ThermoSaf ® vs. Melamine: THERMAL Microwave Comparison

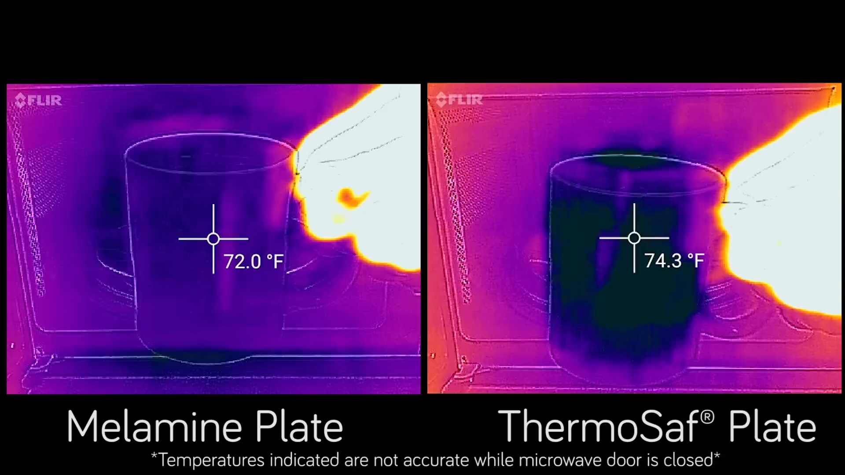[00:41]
today and our ThermoSafe dinnerware. In this side-by-side comparison, a traditional melamine plate is on the left and a ThermoSafe plate is on the right.
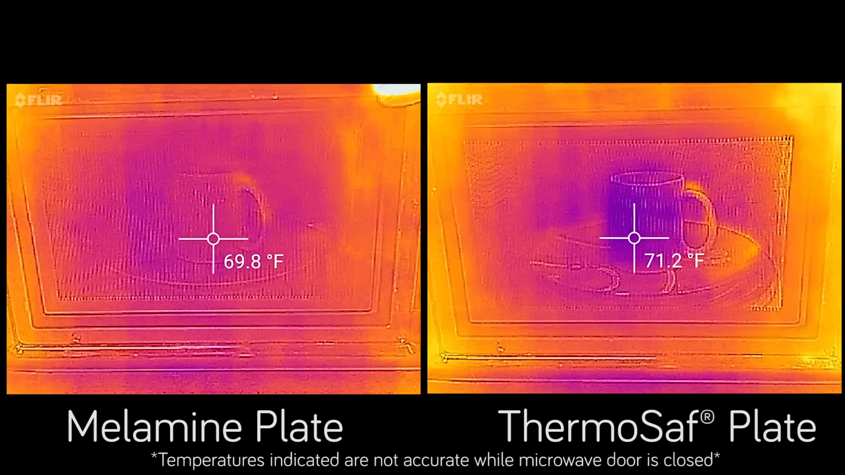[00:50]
We use the same two-minute cycle to heat both plates. On top, we place a mug of water at room temperature to simulate food. Almost immediately, the melamine plate on the left lights up as it absorbs the microwave energy. Let's speed this up. The thermal camera shows how the microwave heats the melamine plate more than the water in the mug. You see the exact opposite happening with the ThermoSafe plate.
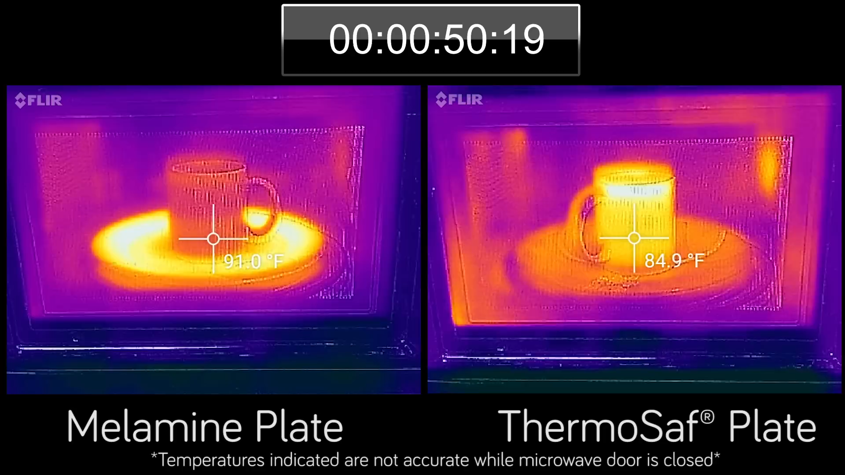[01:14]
The microwave can do what it's designed to do and heat the water in the mug instead of the plate. After the two-minute cycle has ended,
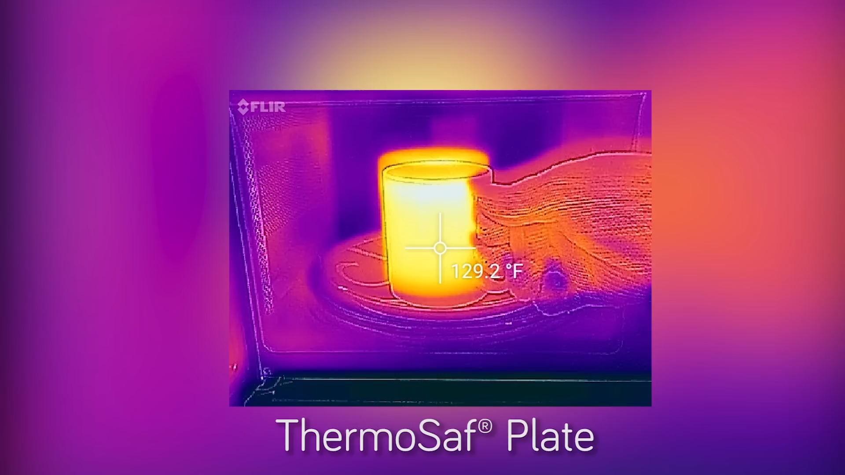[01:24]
On screen: spot 129.2°F
heat measurements show that the ThermoSafe plate stayed under body temperature and is easily handled with your bare hands.
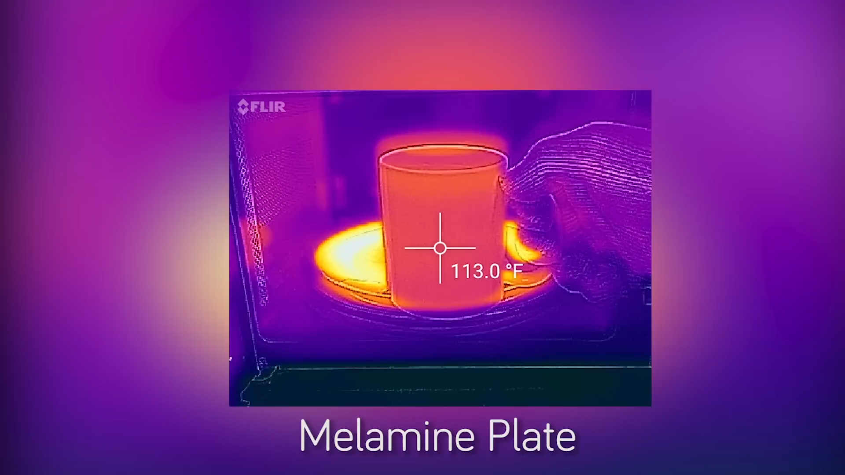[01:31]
On screen: spot 113.0°F
Compare that to the traditional melamine plate that hogged most of the microwave energy and has reached over 220 degrees.